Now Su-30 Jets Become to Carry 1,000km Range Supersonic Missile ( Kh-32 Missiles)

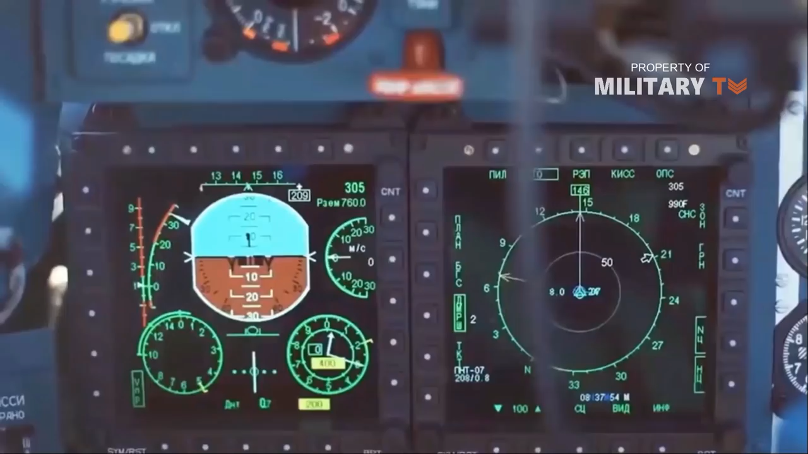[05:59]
The cockpit incorporates an advanced avionics suite, integrating a head-up display and liquid crystal multi-function display.